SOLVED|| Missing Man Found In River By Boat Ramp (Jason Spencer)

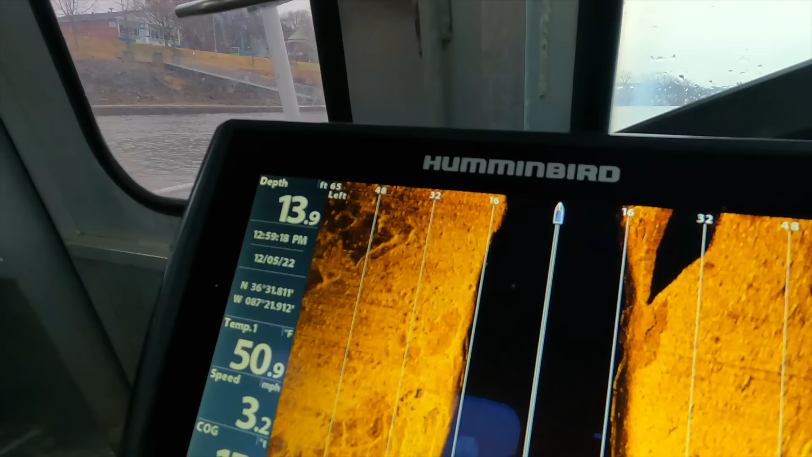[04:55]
On screen: depth 13.9 ft, water 50.9°F, speed 3.2 mph
So we do have an object here, but that's more along the lines of that old
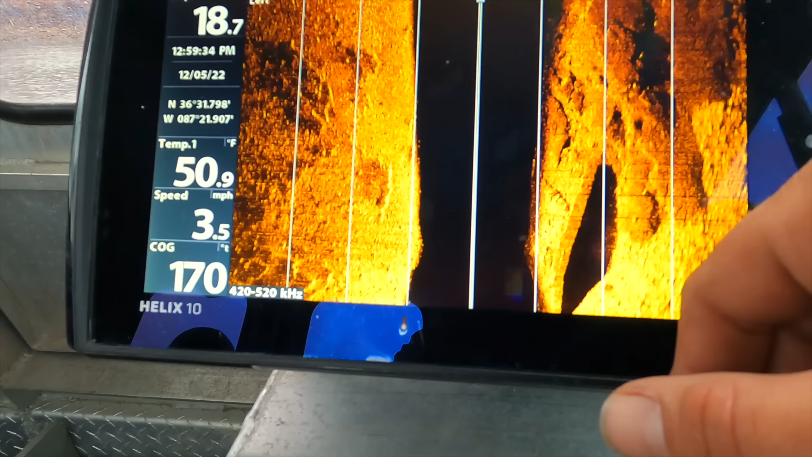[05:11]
On screen: speed 3.5 mph
you some of the sonar pictures of the vehicles that we find, and then we'll dive on them.
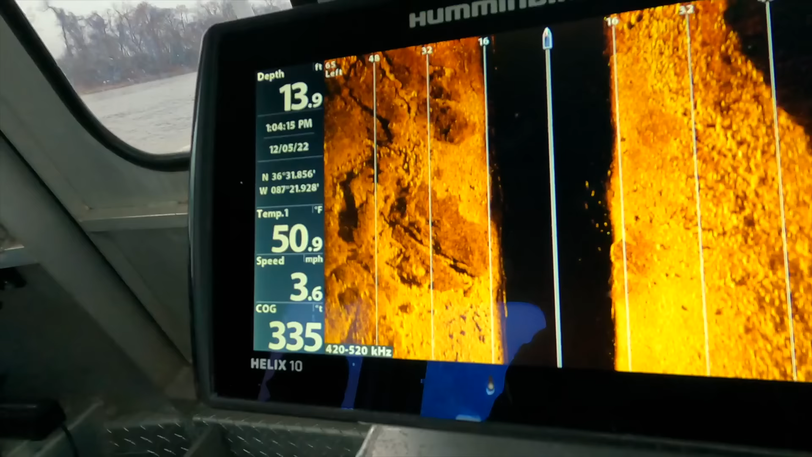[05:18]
On screen: depth 13.9 ft, water 50.9°F
We'll show you real quick what these vehicles, potential vehicles, look like here.
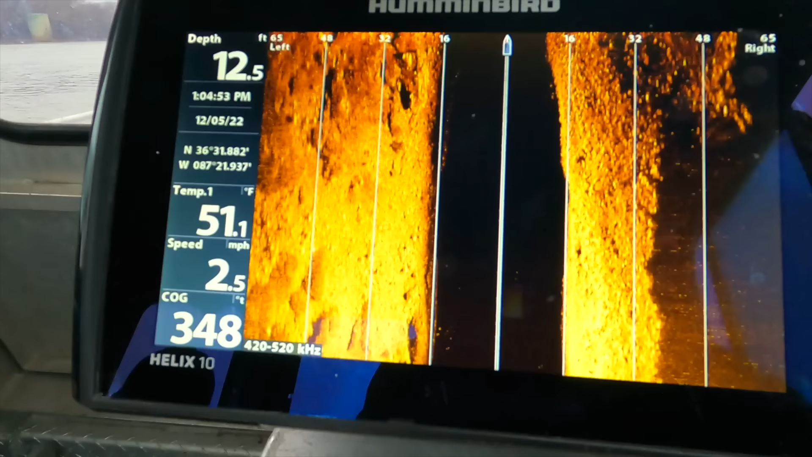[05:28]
On screen: water 51.1°F, speed 2.5 mph
Here in a second, if I can get the boat straight.
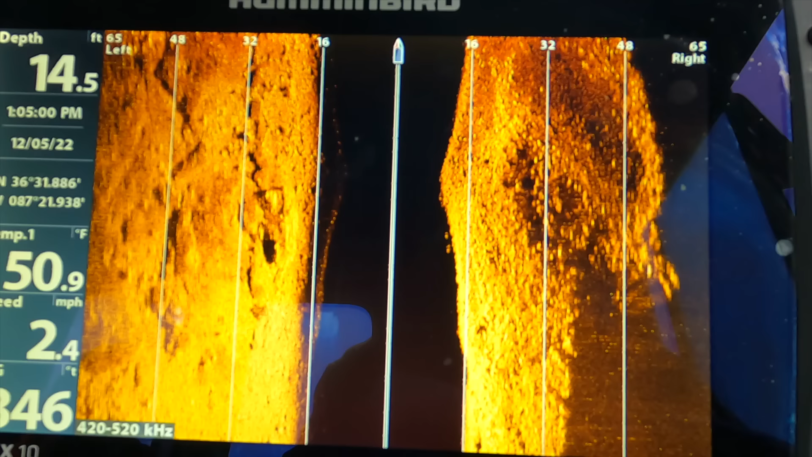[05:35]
On screen: depth 14.5 ft, water 50.9°F, speed 2.4 mph
And that would be direct line of travel in this water, so.
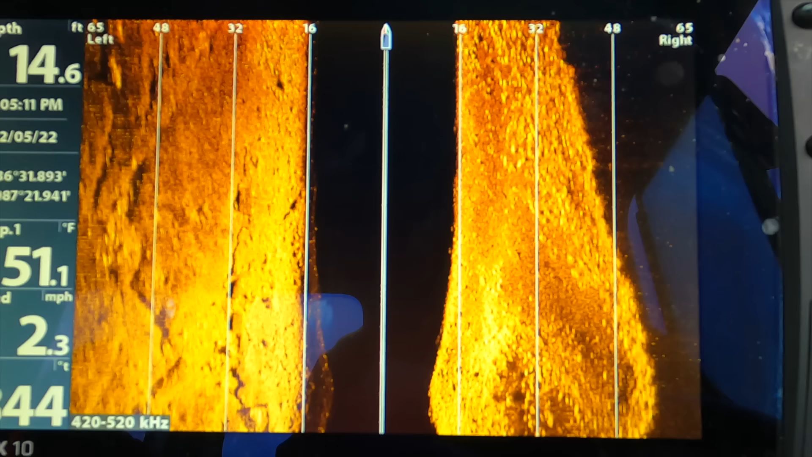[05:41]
On screen: depth 14.6 ft, water 51.1°F, speed 2.3 mph
There's the truck.
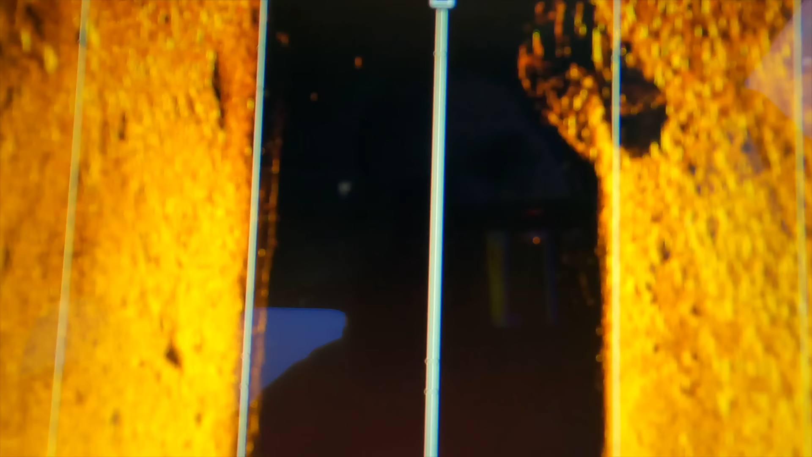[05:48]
Looks a little off.
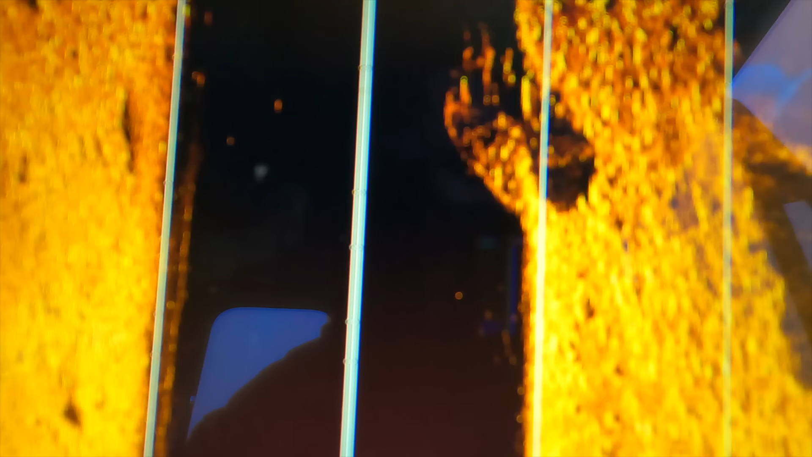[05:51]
That's only because I think I was turning.
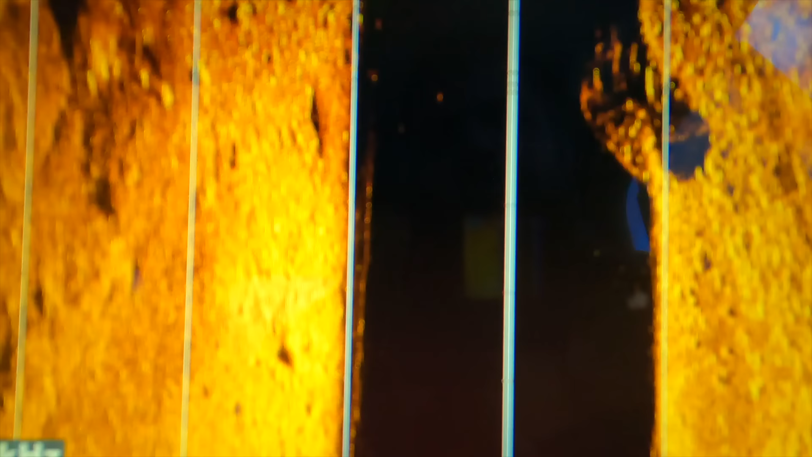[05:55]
But that's definitely a bigger vehicle. That, I don't know.
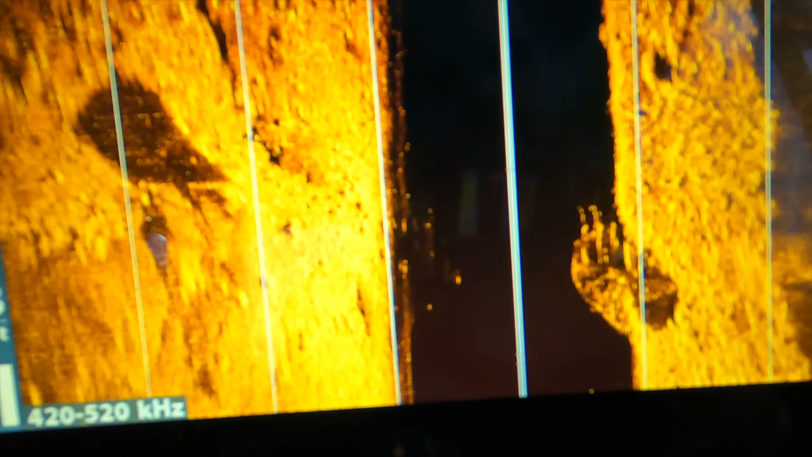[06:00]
And definitely something that's going to be checked out. That looks like a bass boat. For sure. Doesn't look that way that right here. Mm-hmm.
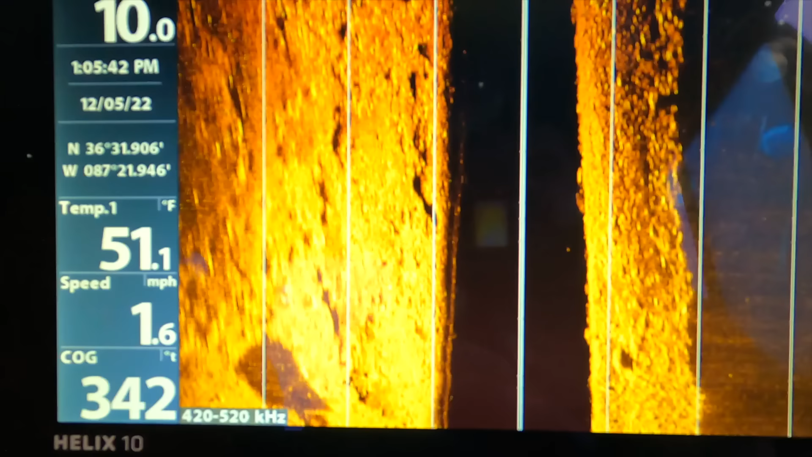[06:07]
On screen: water 51.1°F, speed 1.6 mph
Or upside down. Yeah. And then there's another. That looks like an office chair. See, that's what I'm saying. Are we saying this is one here on the left? That's old. That's super, super old.
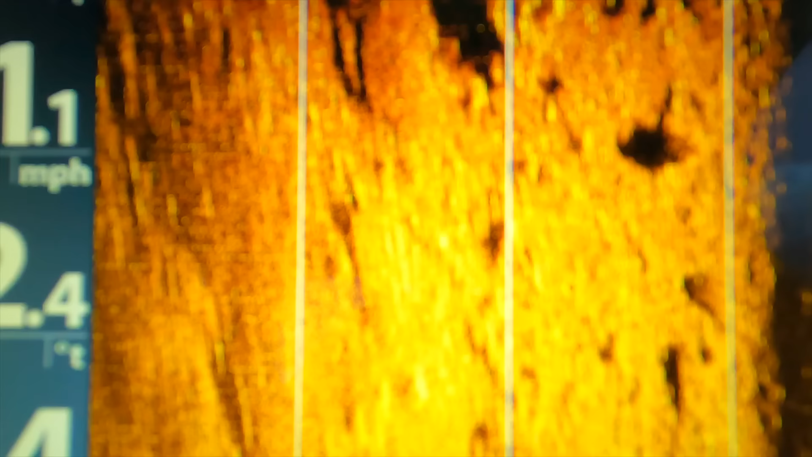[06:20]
Super old. Super old right there. Yep.
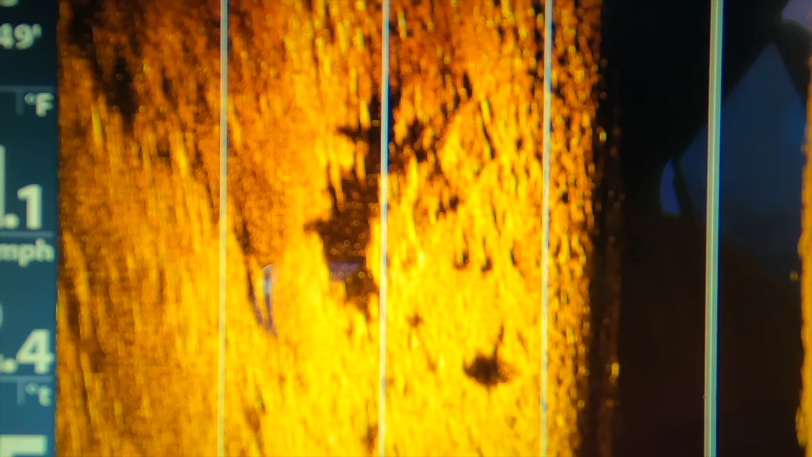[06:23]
And then there possibly may be one there. This, I think, is this.
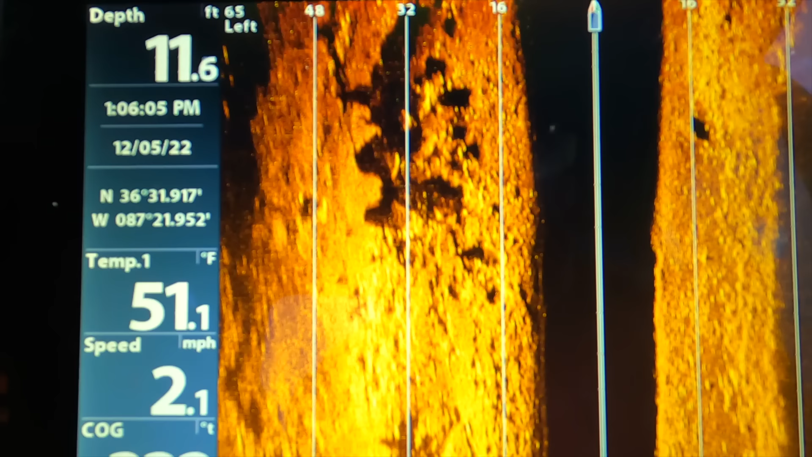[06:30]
On screen: depth 11.6 ft, water 51.1°F, speed 2.1 mph
Yeah. That other one's so old that... And then there's that one. We went back over the vehicle, and the down scan caught an image that showed us a truck.
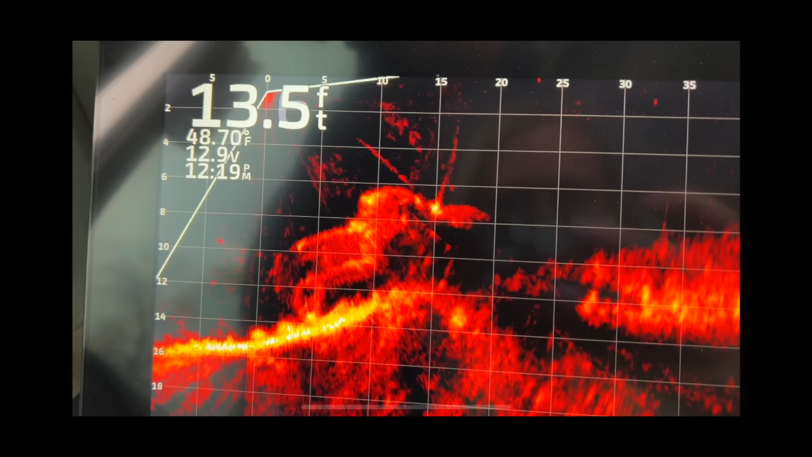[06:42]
On screen: depth 13.5 ft, water 48.70°F
We immediately dropped down the live scope, and the image was so clear that we could even tell that it was a Dodge.
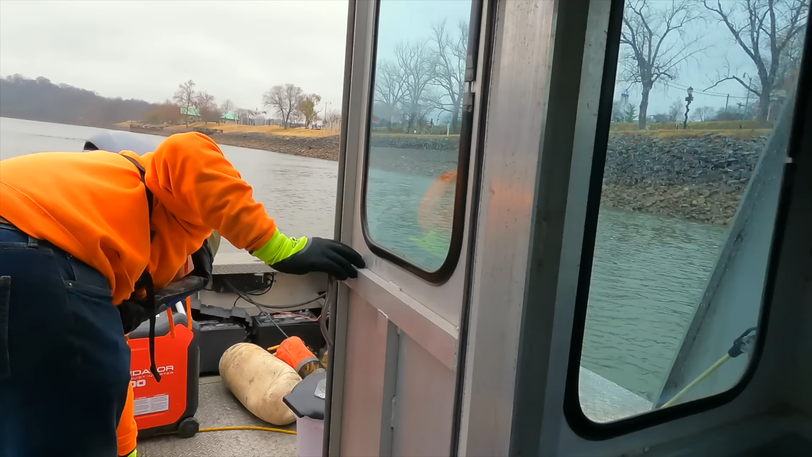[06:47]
It's a big buoy or a small one. It doesn't matter, whichever one you want to use.
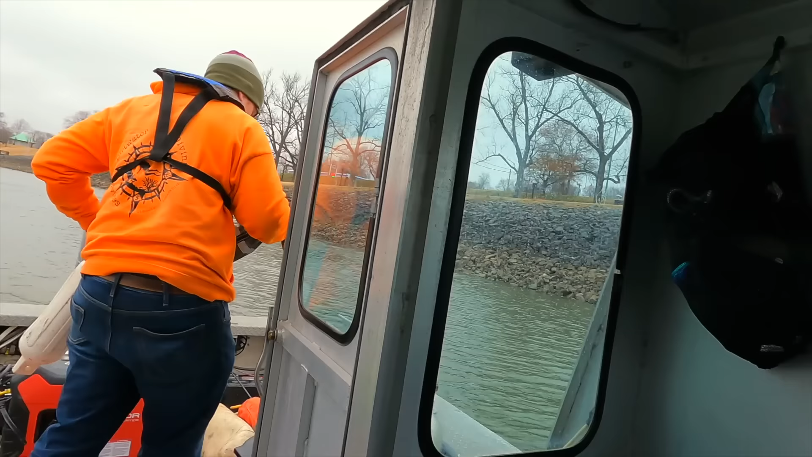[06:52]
We're going to get it pinpointed.
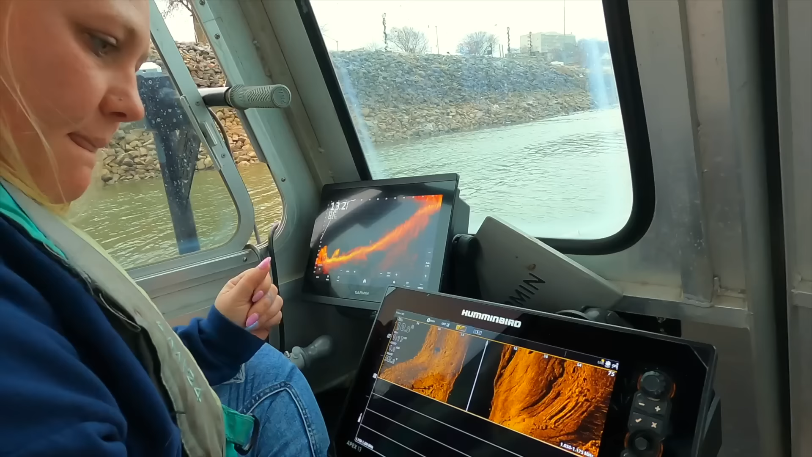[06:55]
Right there on the left here, or no?
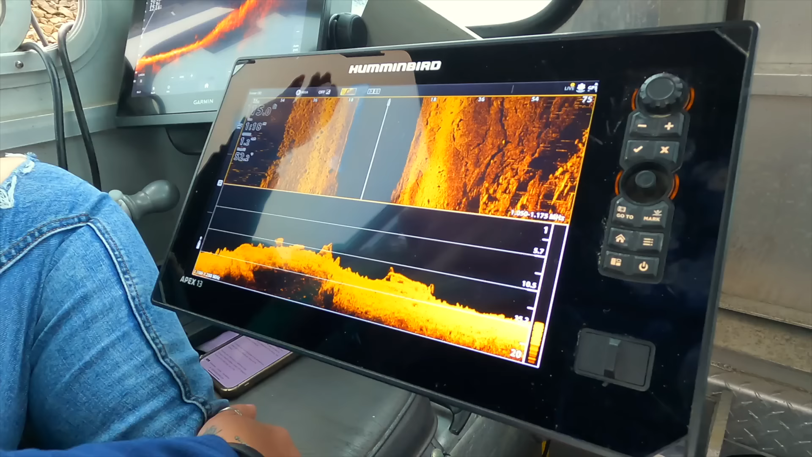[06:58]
There it is, right?
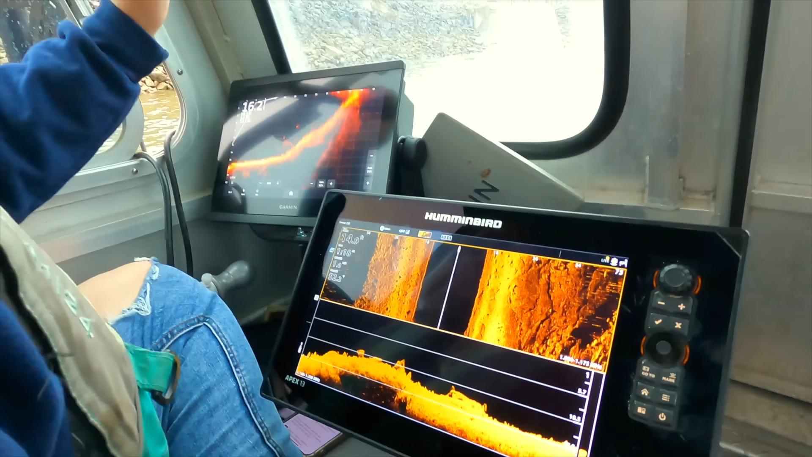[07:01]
Is that it? Yeah, that's it right
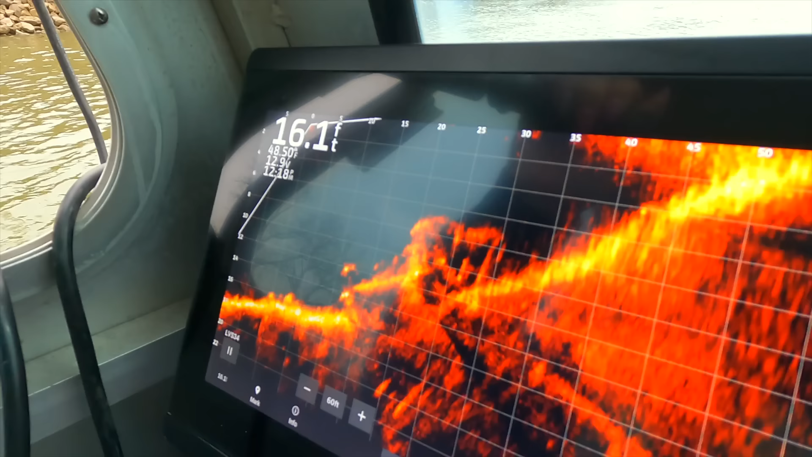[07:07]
On screen: depth 16.1 ft
there. It's definitely a truck, Bryson. Holy crap. It's a... Yeah.
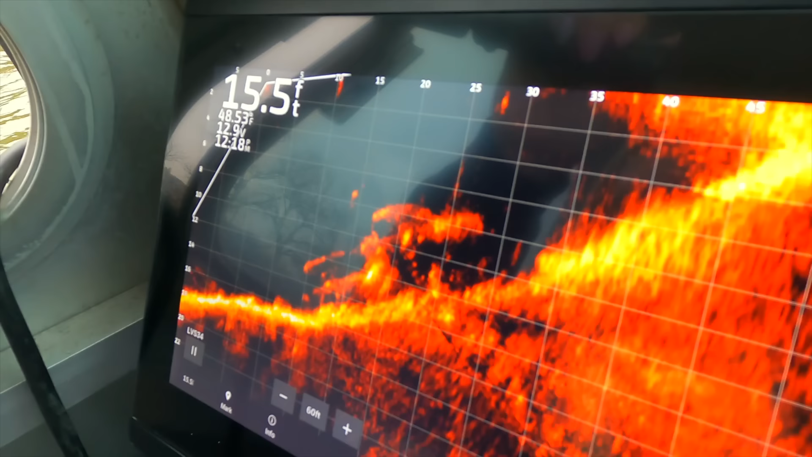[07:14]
On screen: depth 15.5 ft
That's a Dodge. That is a Dodge. Yeah. See the front end? Yeah. It's rounded. It's a Dodge front end.